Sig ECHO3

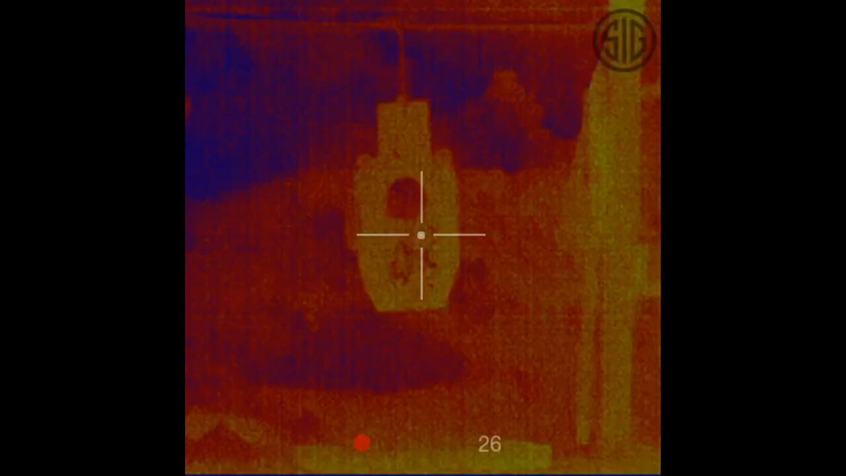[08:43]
And this is the very first shots I took. So, you can see very low and to the left.
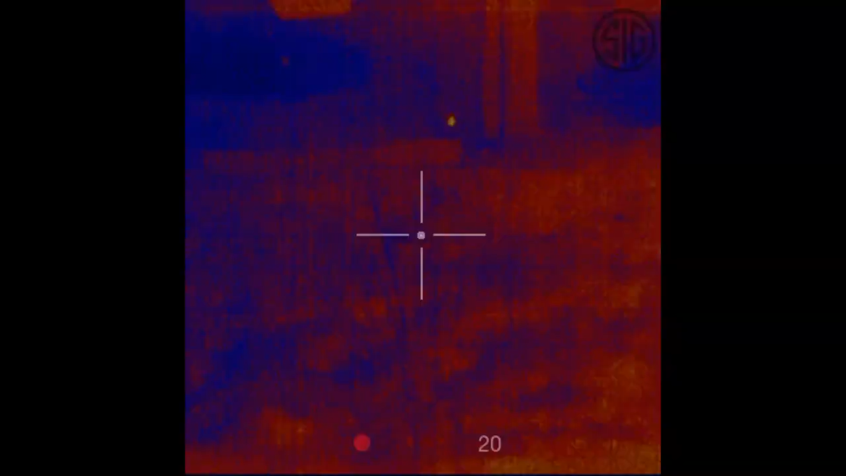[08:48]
You can see the heat signature of the round very nicely. So, super easy to sight in. At this point, I'm just kind of scanning the range.
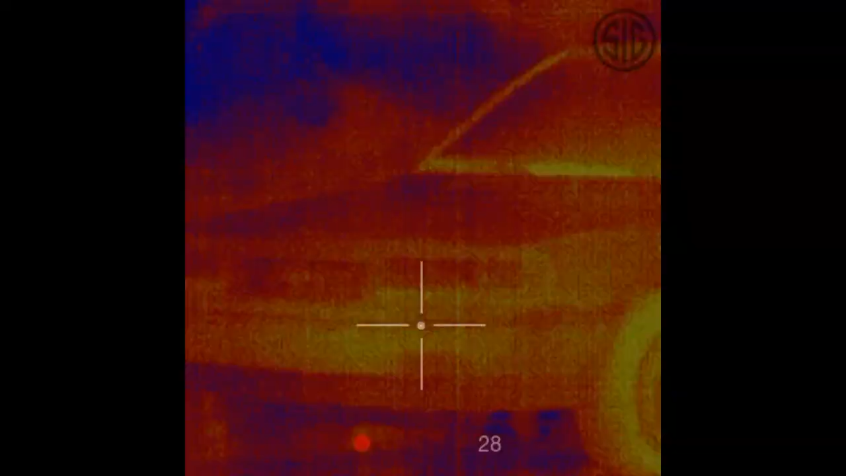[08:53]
And definitely, this is the optimal distance to be using this at. Any closer, it starts to wash out. You can easily make out the car. I'm looking at my truck now, which just has run recently.
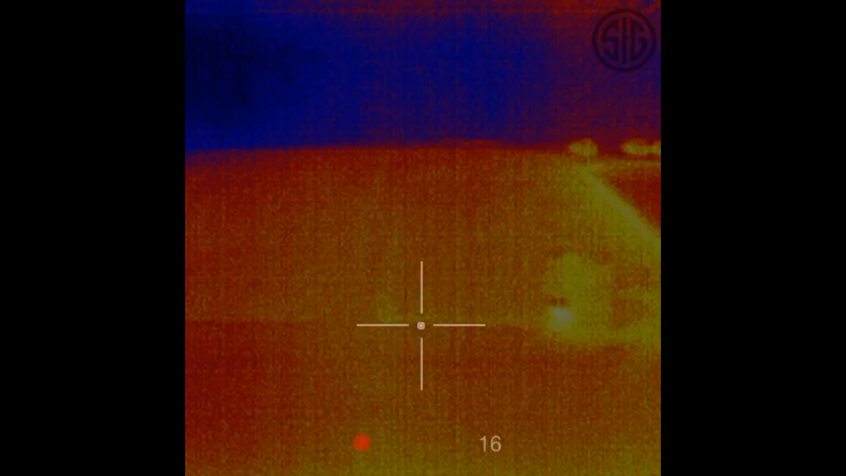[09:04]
And it's at about 30 to 35 yards.
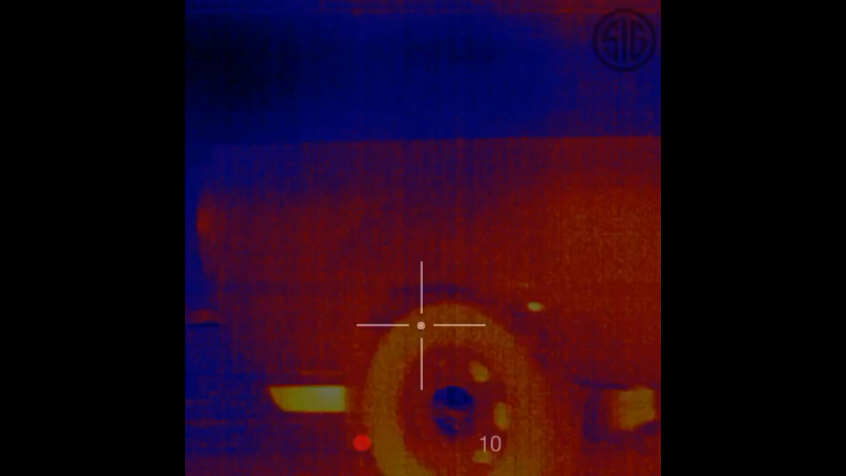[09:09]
So, you can see kind of the heat differentiation between the exhaust system and the overall truck. We're looking at a truck that's been sitting there cold as well as a car.
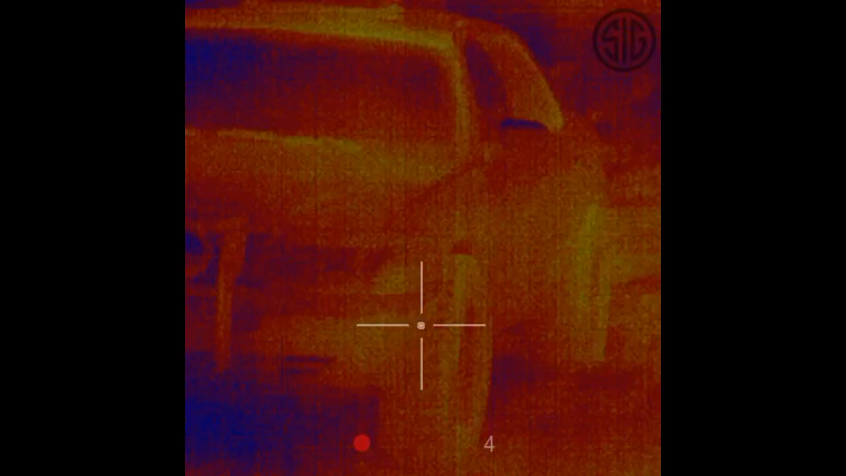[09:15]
And you can definitely make it out at about 35 yards.
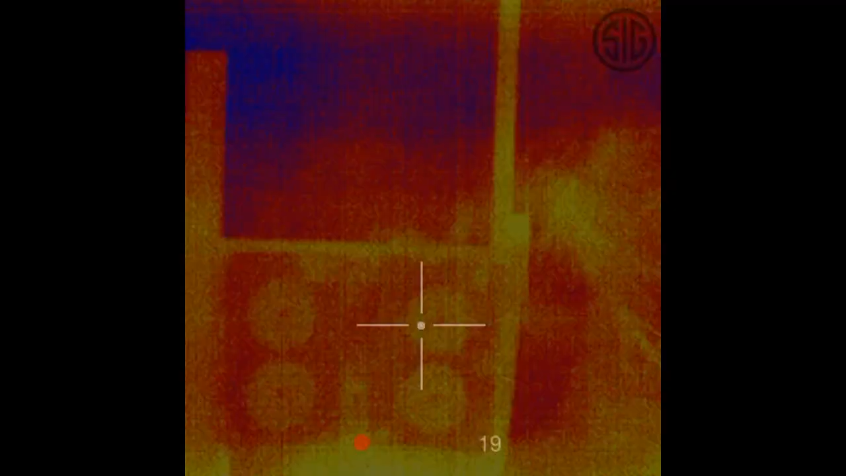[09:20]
Here's a target at about 30 yards. And we'll be taking some shots. You can actually see the heat difference between the white part of the target as well as the dark part of the target.
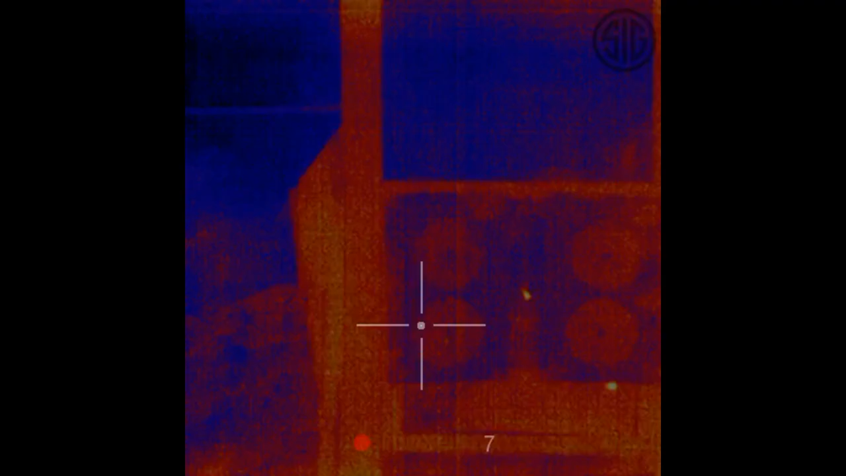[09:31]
And you can barely see those rounds kind of impacting the paper and changing the color differentiation. So, that's a pretty slick option.
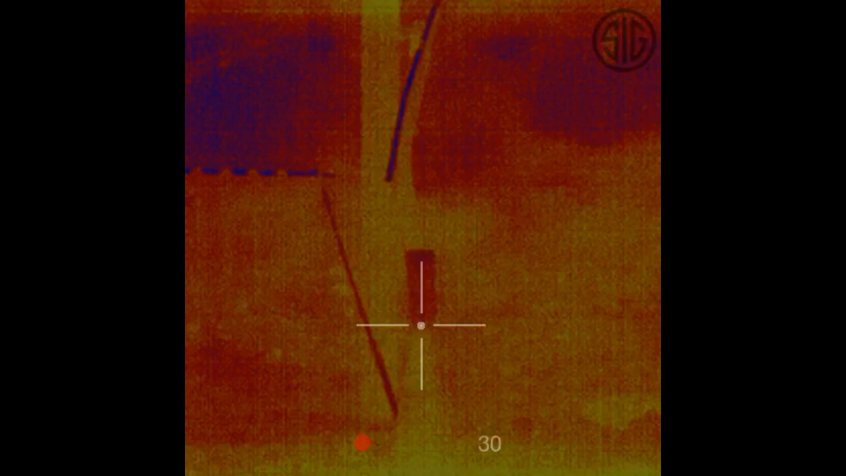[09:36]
So, again, this is kind of the optimal distance. We're looking at now a spray paint can on a cone.
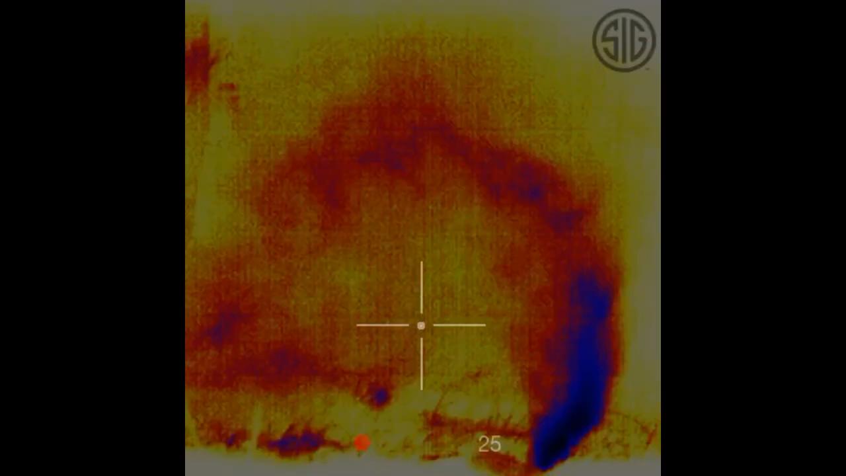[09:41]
I take this shot, and you can see it blasting cold spray paint everywhere.
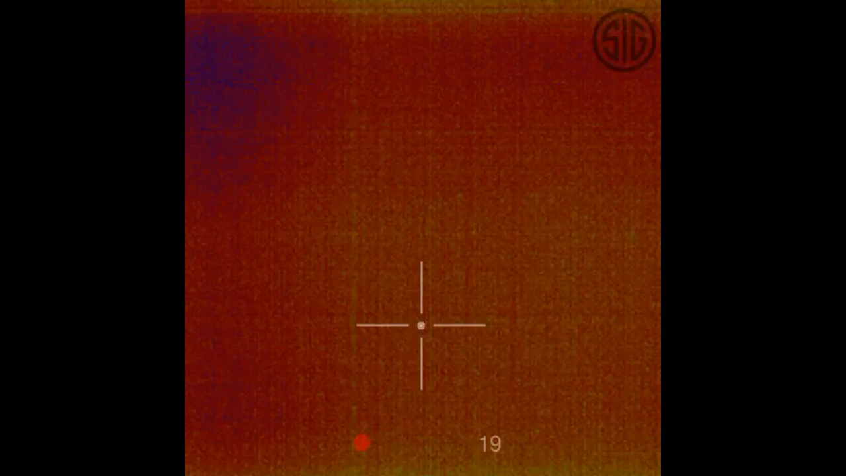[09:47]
So, that is a pretty slick option right there. At this point, we're kind of transitioning over.
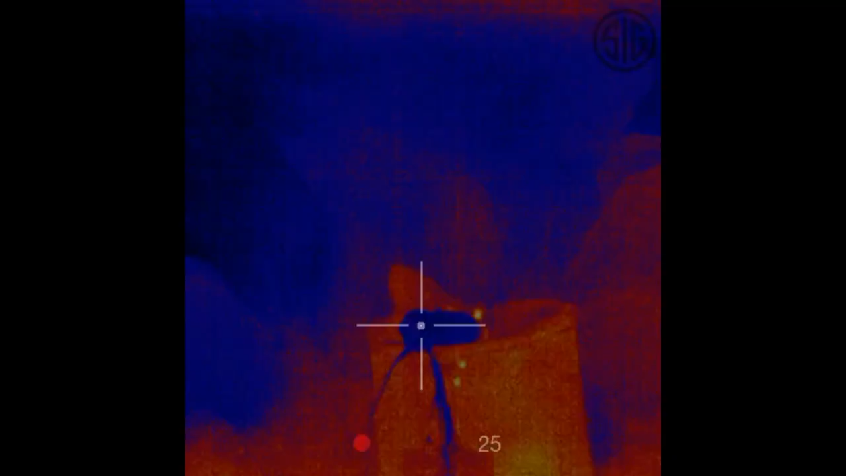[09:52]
And what we're going to be looking at is a lot of different options when it comes to heat signatures with water.
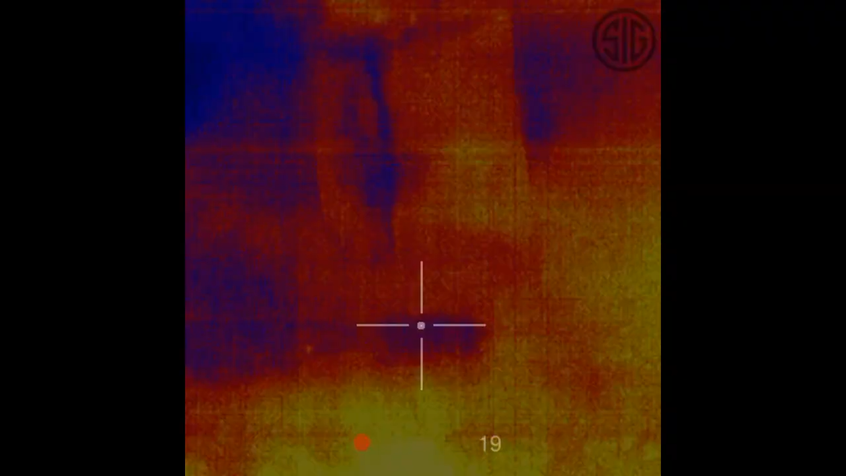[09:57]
And you can actually see it leaking out as we're shooting a bottle full of water.
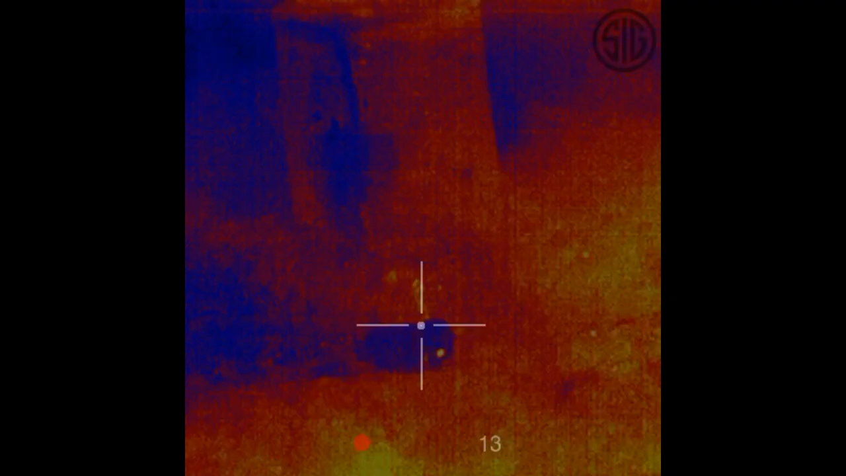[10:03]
It's just kind of flopping around, which is pretty cool, and you can definitely tell the heat signature.
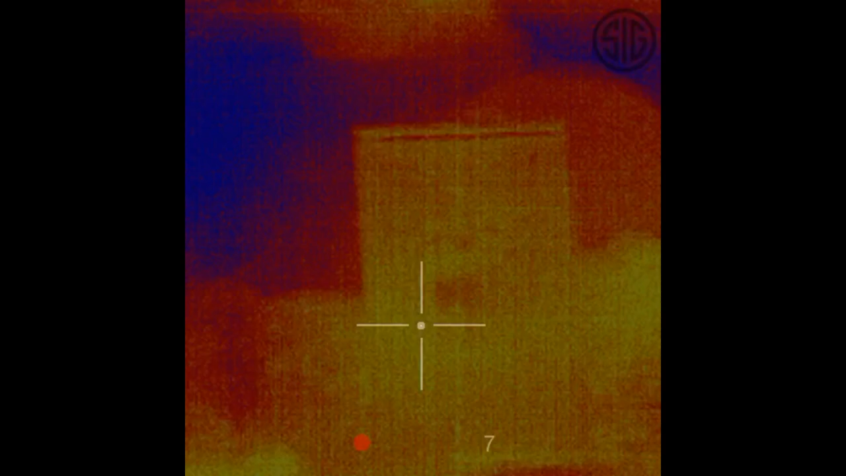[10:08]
So, in summary, if you were thinking you could grab this for, like, inside your house at 5 to 10 yards and make out anything, you're going to be disappointed.